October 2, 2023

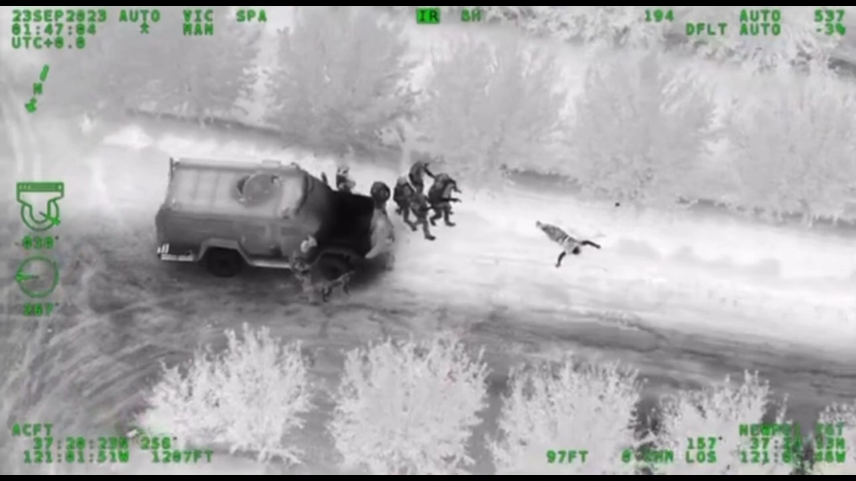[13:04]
Tag team, we're about to make contact. I got a GSW to the right arm.